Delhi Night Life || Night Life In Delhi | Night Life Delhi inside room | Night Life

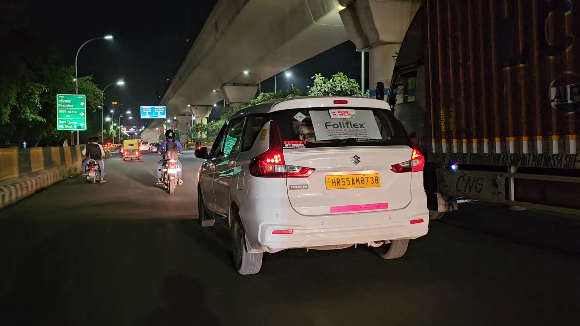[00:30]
बारा बजे का भी सीन आप देख सकते हैं यह है मामूरा यह देखें अब भाई भाई
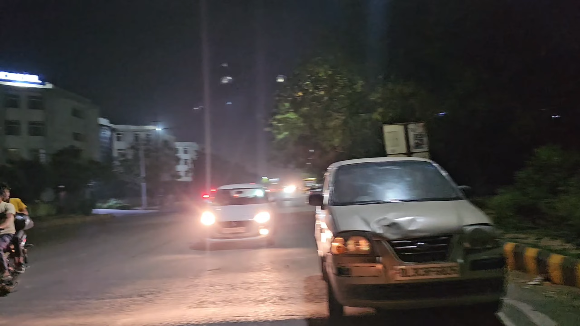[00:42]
भाई मरवाई का चा बिल्कुल अंदे तो है आज की व्लोग में आपको दिखाने वाला हूं वह नोएडा की नाइट लाइफ और माज आने वाला हूं नोएडा सेक्टर बासक की तरफ
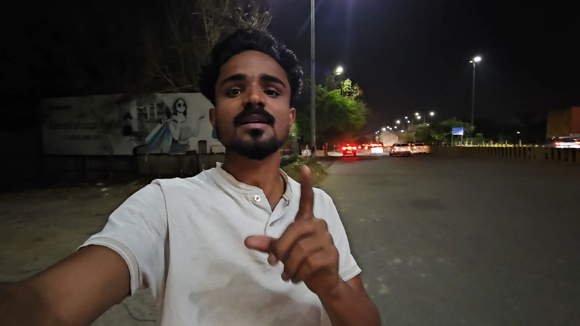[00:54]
जो है आज का बलोग कैसे बन पाता है नाइटका तो आप लोग कंड़ीनी बलोग में बने रहा ना वैसा आरा नजारा वा काली सच्चा है सब कुद आज की व्लोग में आपको दिखाने वह निकलते यांता फटट पटट इस मैं निकल चुका हूं बाई अपी और अब देश है
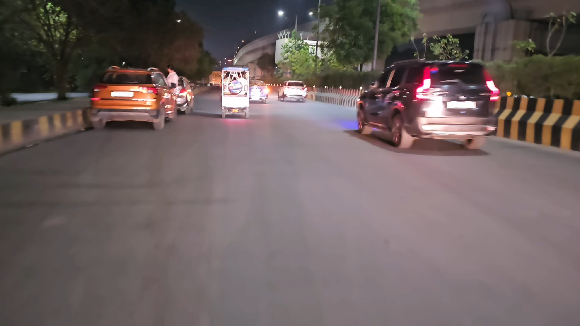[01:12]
यह सीधा सेटर बाता की तरफ जाना राहा है और यह वाला की यह गलाध रोट है सीधा अंदर जा रहा है
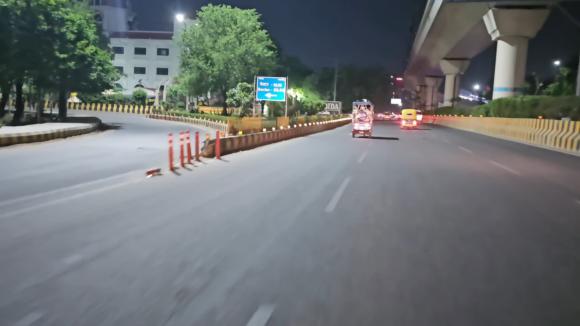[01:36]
सीधा पारम एंससे नि rate थार प्रेफण की तरफ जाना है कि ठी ऑन्ट अब है आप दो रह लिए मतलब
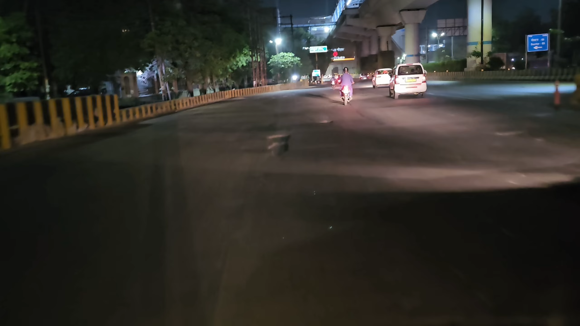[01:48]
वहाई
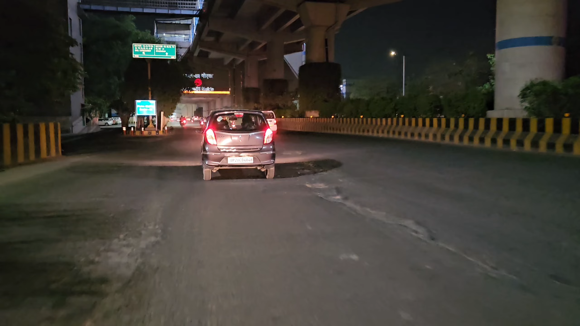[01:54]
जाना का सव् worrying जैसे कि आप समध पार होंगा मैं क्या कहना चाह रहा हूं और यह है सक्टर 69 एड़ा देख
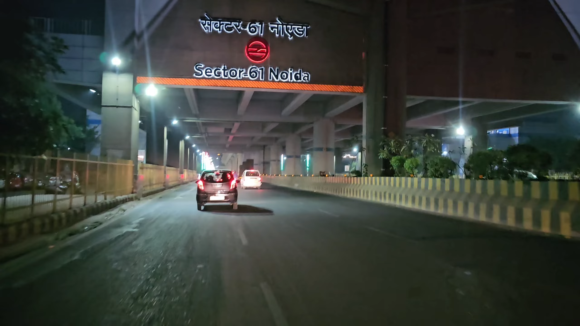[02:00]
सकते हैं आप मैट्रो स्टेशन की नीचे आ चुक हूँ वह भी ठीक है अब है अब ही मैं जा
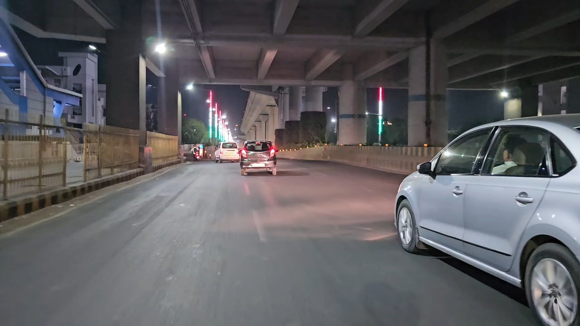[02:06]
रहा हूं सीधा अंडर ग्राओं अंडर पास के अंदर यह देखो भाई आपी खतरनाक � सब्सक्राइब देख सकते हैं यह देख सकते हैं
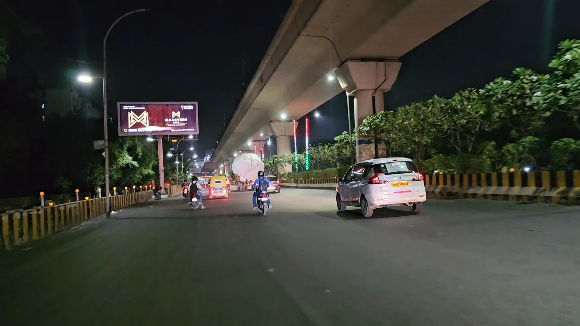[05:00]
पता नहीं कहां कहां सा आते हैं यहां रहसे लोगी यह देखो भाई यह आई ब्लट कलर गी अभी नहीं लादिया निगाल का नंबर प्रेट मिनाइस पर दो
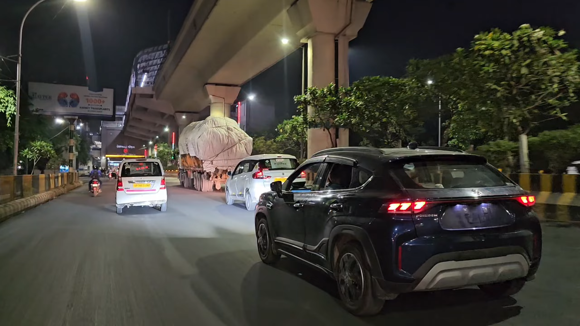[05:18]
अब यह साइट देगा या नहीं देगा अभी
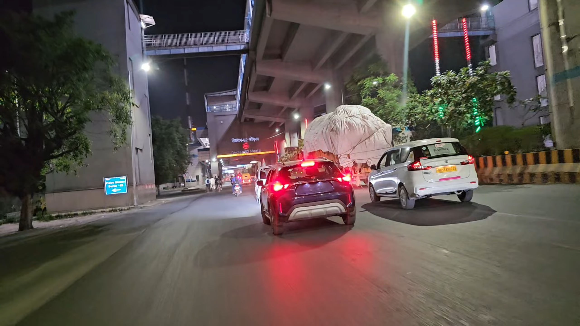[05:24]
आ चुगे राई सैक्टर बाशक यह उसका मेट्रो स्केशन मुझे आगे सभी नियोटल लेनी
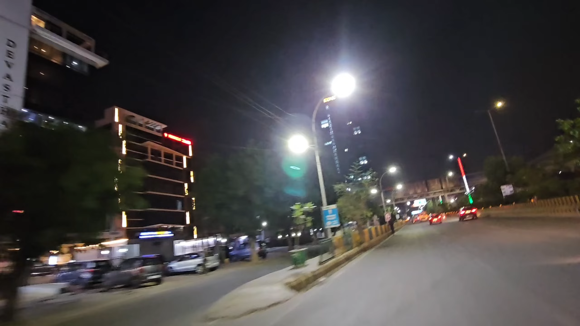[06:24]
बड़ी-बड़ी विल्डिंग है आपको देखने के लिए मिलेंगी राग का नजारा को जैसा होता है यह देखे वाई आई कोनिक कंपनी है बहुत बड़ी है यहाँ
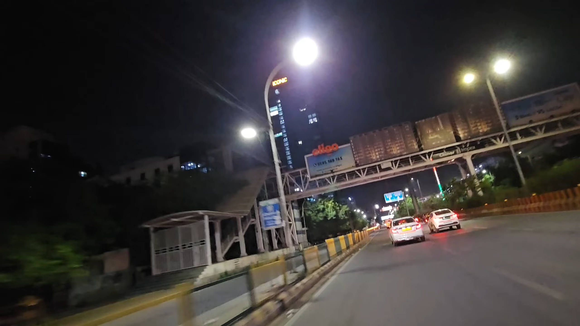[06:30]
पर लाको करोडों के हिसाब ज देखिए यह देख सकते हैं
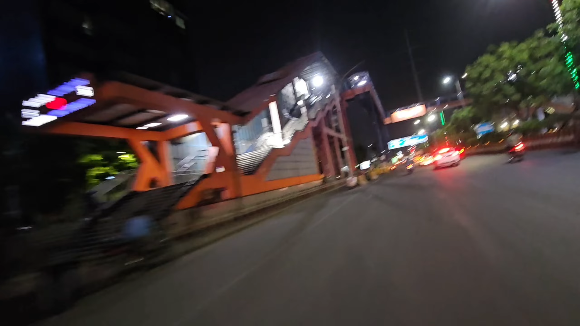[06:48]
और अब मुझे आगे से नियोटल लेना पड़ेगा गुगा के आगे फाइनल इगा इस सब भी ले लेता हूं मैं राइट को यहां से
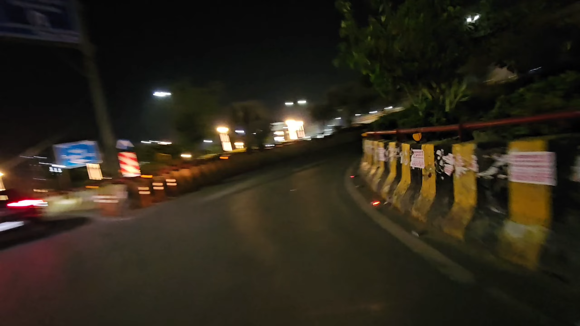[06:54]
अब यह माचुका हूं बहुत सब्सक्राइट के साइट देख सकते हैं यहां के कुछ नजारा यह देखो ब�
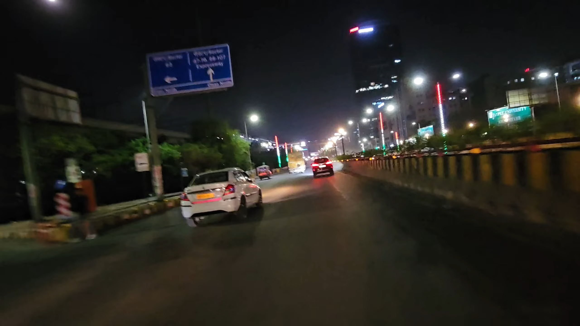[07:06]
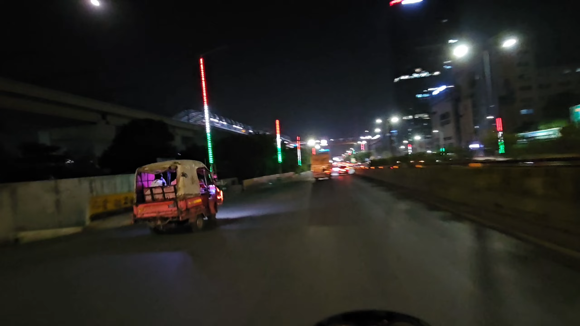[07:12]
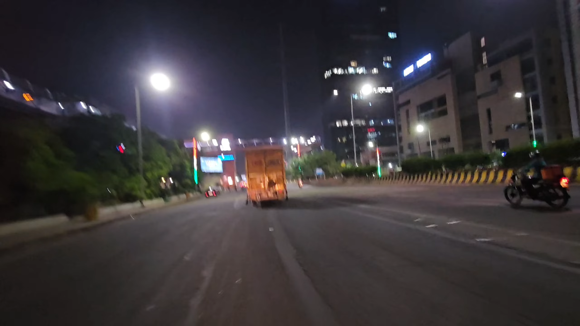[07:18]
यह देखो बाइस जैमोट वाला विचारा कैसा महनत कर रहा है अब रात वाइट विचारे तमसाम